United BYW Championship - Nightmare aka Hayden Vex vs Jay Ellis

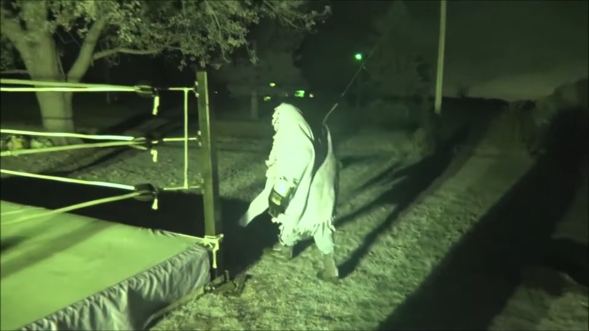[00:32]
Jay Ellis, that's the FWL World Championship that Jay Ellis is carrying there.